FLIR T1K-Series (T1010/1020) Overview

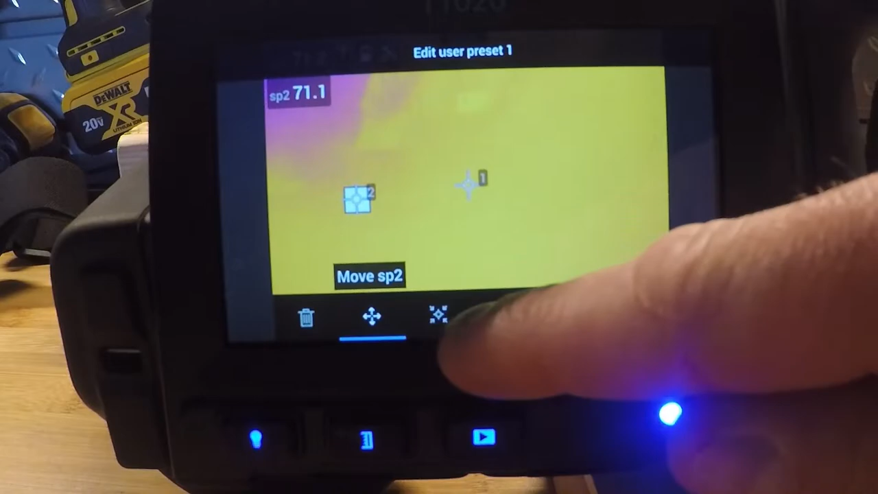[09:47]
Now you're going to see that there's two menus or two cursors, excuse me. If I add another one, now I have a third one.
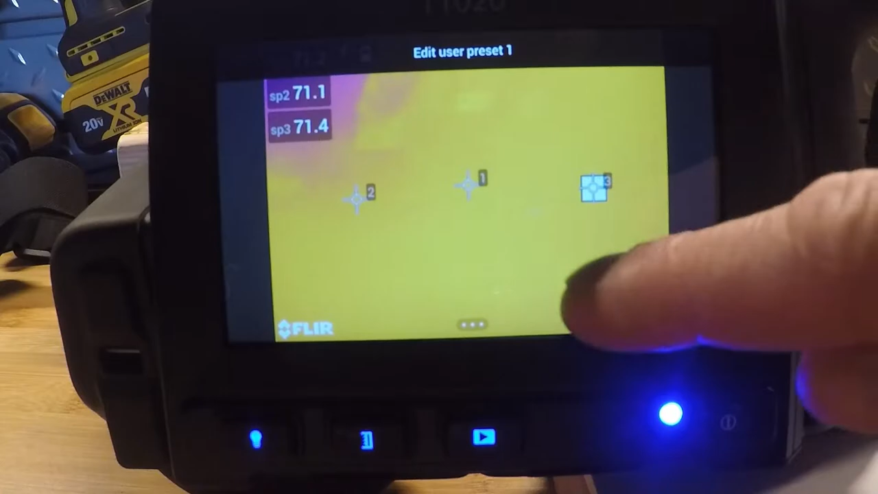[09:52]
We're going to have three measurements in the top left corner of the screen, and I can save that. That's just a preset within our menus there.
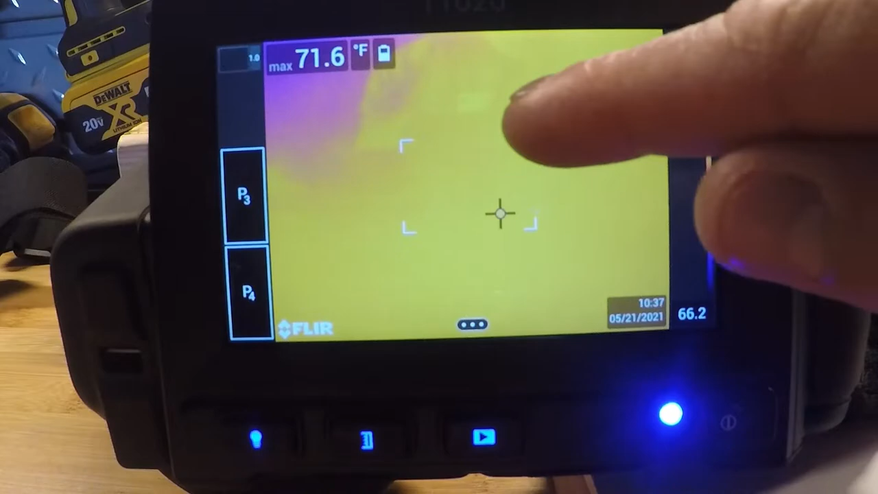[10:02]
On screen: max 71.6°F
If I go back to the hotspot menu, if I tap the box and hold the center down, I have another set of menus down on the bottom.
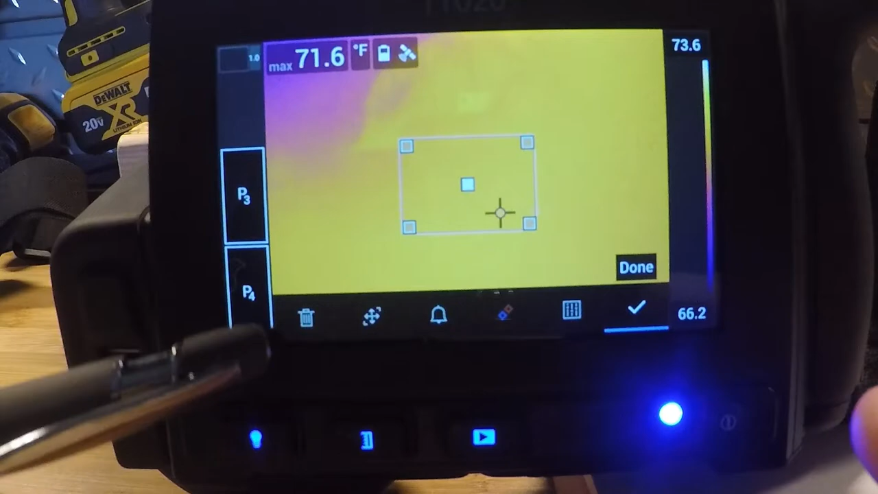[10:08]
On screen: max 71.6°F
On the left-hand side is our trash folder. Our next menu over allows us to resize and move the box.
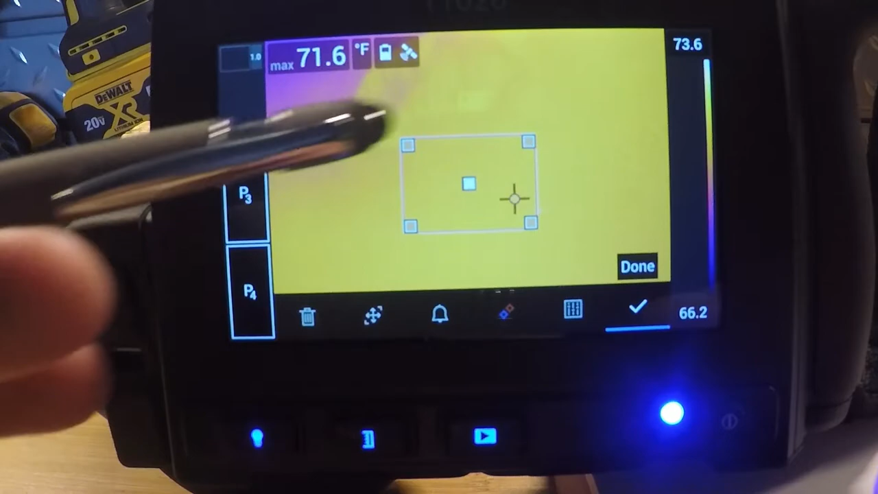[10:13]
On screen: max 71.6°F
A little bell would be our third menu. That's an alarm capability. This actually allows us to do that hot and cold and average display in the box itself. And there's also local parameters in the box if I wanted to set specific parameters inside the box.
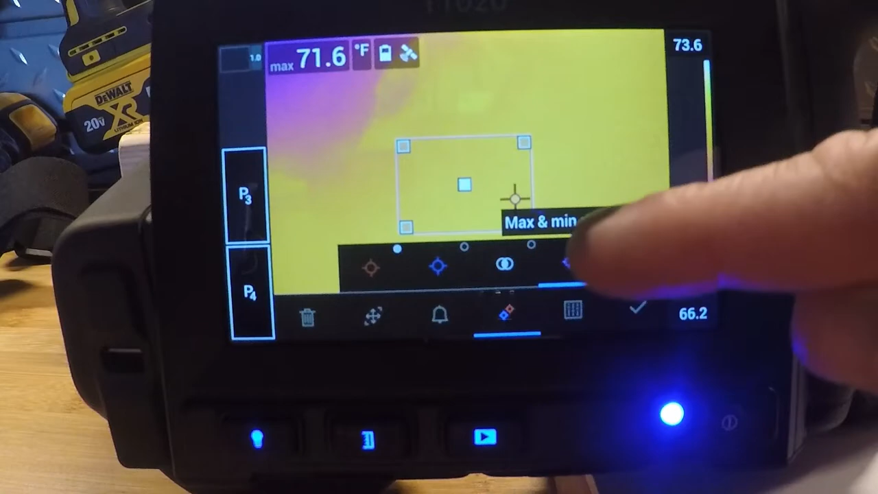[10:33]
On screen: max 71.6°F
So if I actually toggle over to that local parameters, if I were to select that, I could set a specific emissivity in that box.
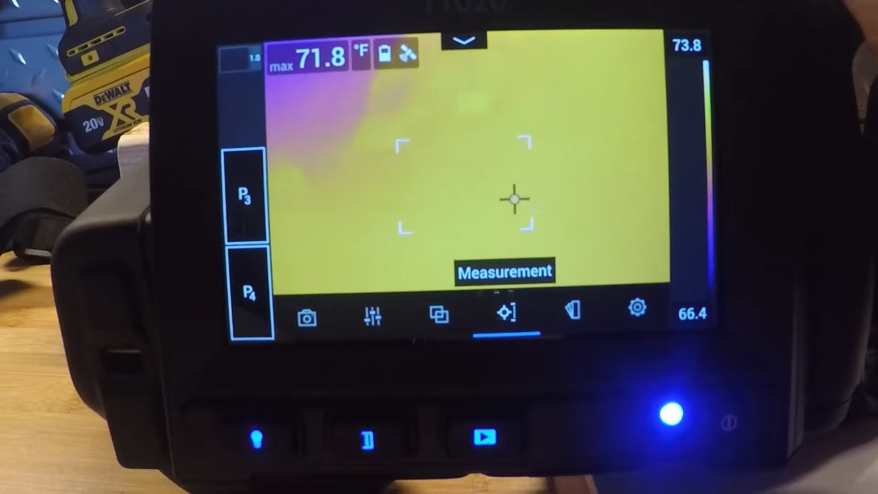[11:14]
On screen: max 71.8°F
If I get back into my menus and toggle one more to the right, we have our color palettes. There's a handful of them on here. There's even more in the software. So we have iron, rainbow, rainbow high contrast has a lot more colors in there.
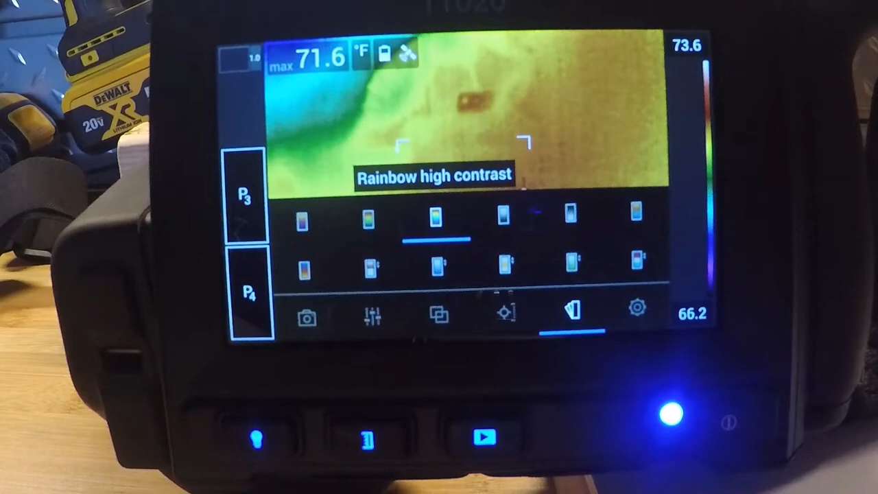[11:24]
On screen: max 71.6°F
There's a similar grayscale, white hot or black hot, arctic, and those are really up to the thermographer themselves.
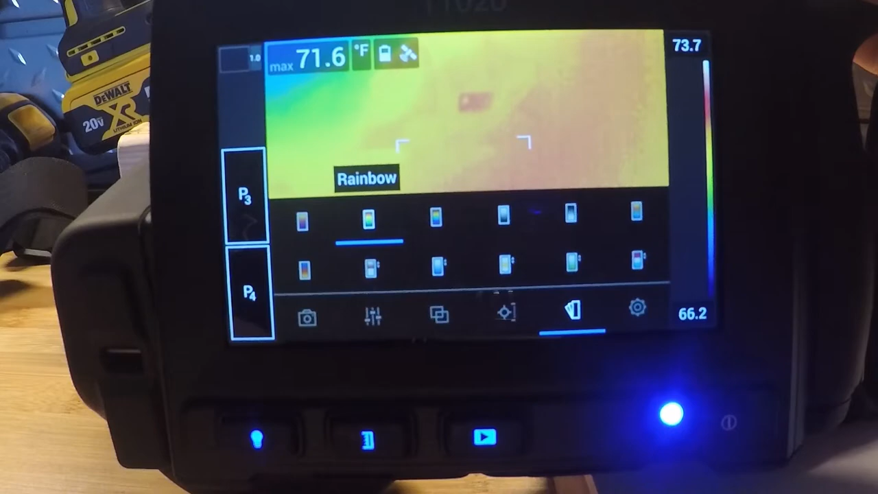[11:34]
On screen: max 71.6°F
You know, a lot of guys will use grayscale because that visually helps them see differences easier,
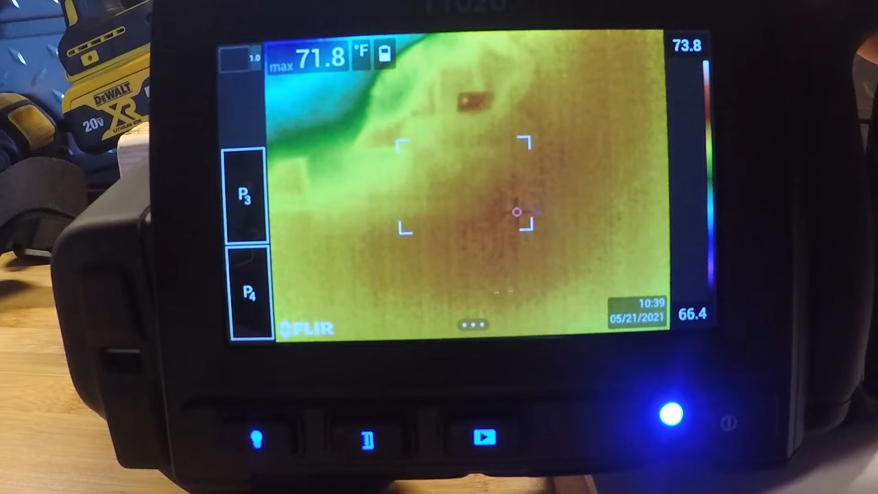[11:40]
On screen: max 71.8°F
but they may use something like this high contrast for a report for a customer management just to show them a lot of color.
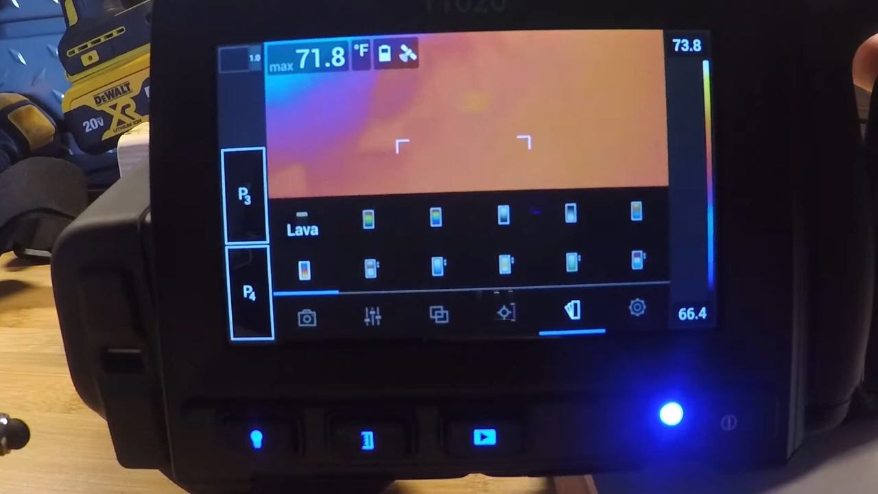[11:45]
On screen: max 71.8°F
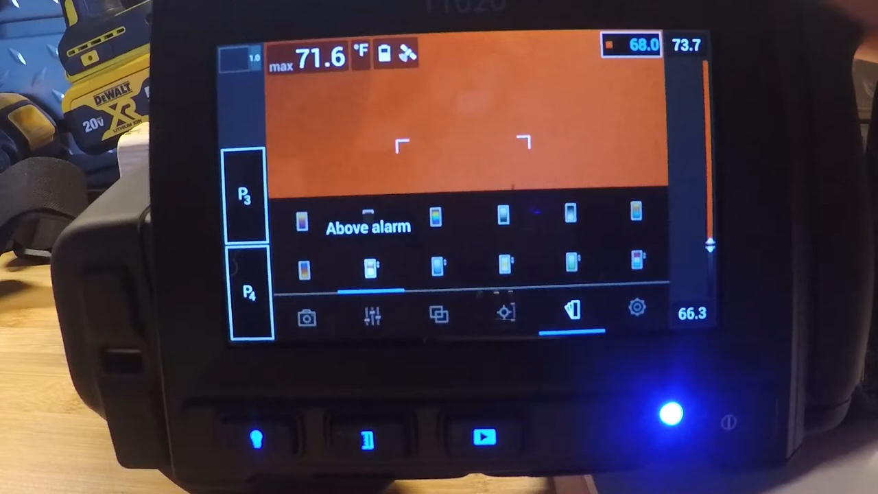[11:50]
On screen: max 71.6°F
As I go down here, we have another one that's called above alarm, and this allows us to do something similar to what we were doing before in the hotspot box, except it's based on the temperature, excuse me, the color on the screen. So I can actually adjust.
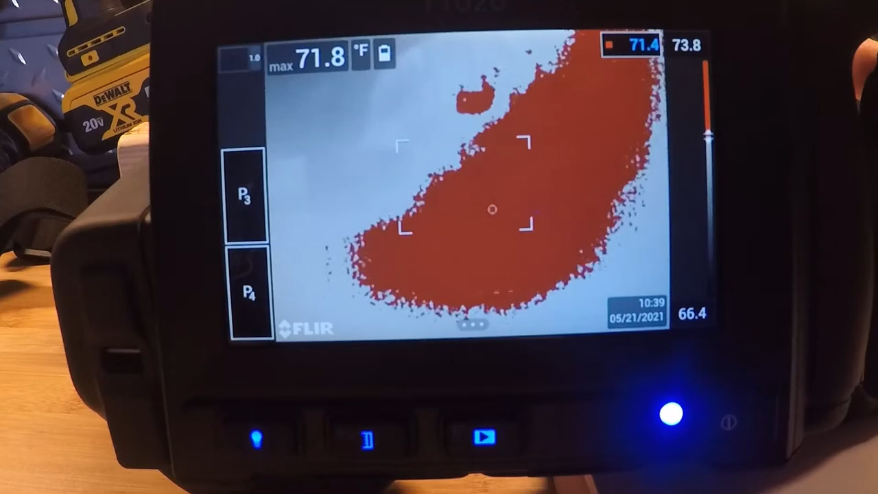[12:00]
On screen: max 71.8°F
If you see in the top right-hand corner, it's a 71.4. If I slide that up or down, it will only show me things above a certain threshold.
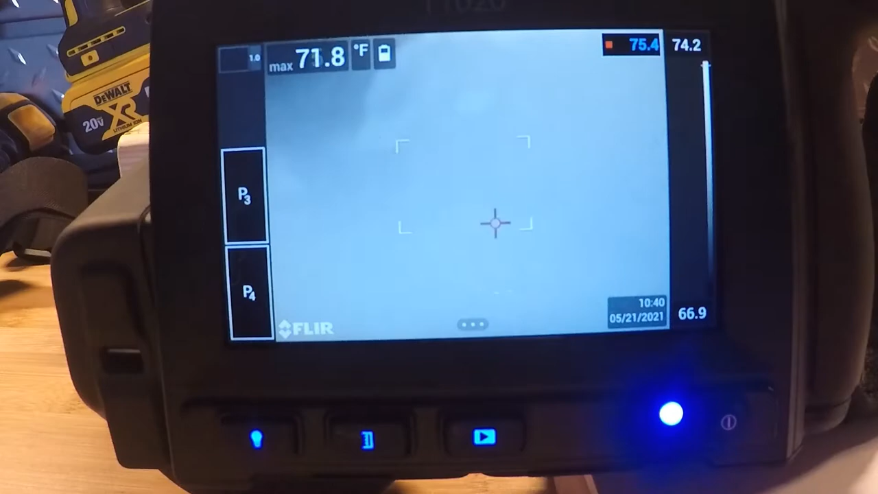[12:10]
On screen: max 71.8°F
So if I see something over 75.4 degrees, it will show up red. Everything else will be white and black.
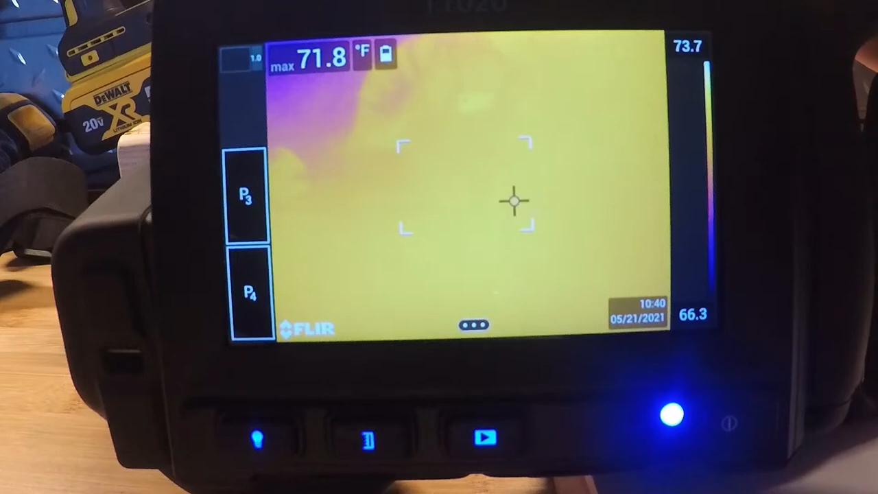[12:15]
On screen: max 71.8°F
We can do the same. If we get back into those pallets, we can do it below a certain alarm.
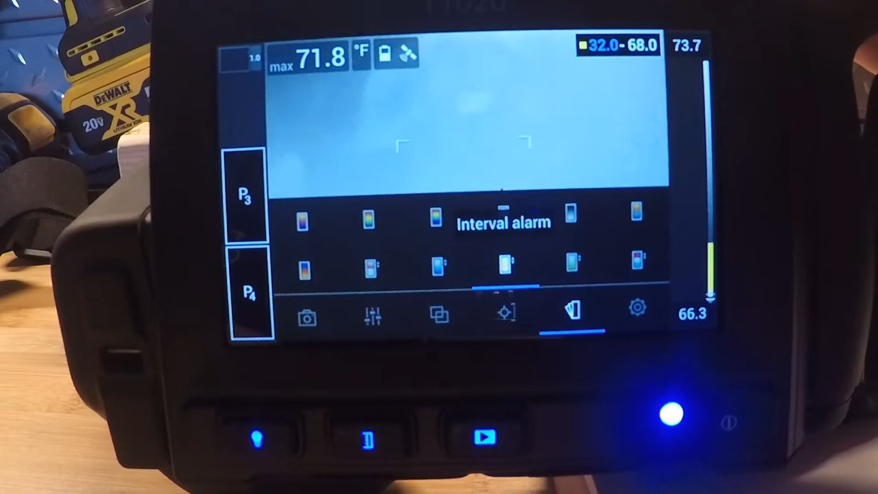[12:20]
On screen: max 71.8°F
We can do an interval alarm between, say, 32 and 62 or 50 and 60, and we also have condensation and insulation alarms that you can use as well. I'm going to slide back over to iron.
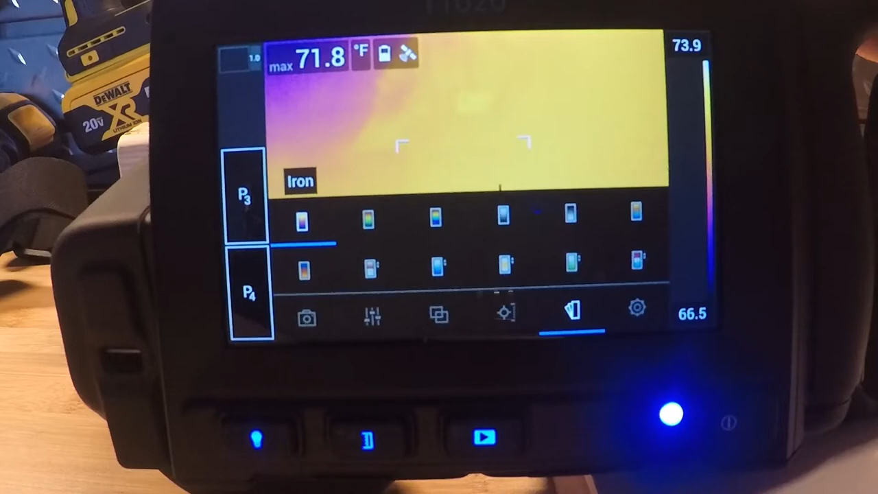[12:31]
On screen: max 71.8°F
And then our next menu over, if I tap the screen, will be our settings menu. And that I will go over in a later portion of the video.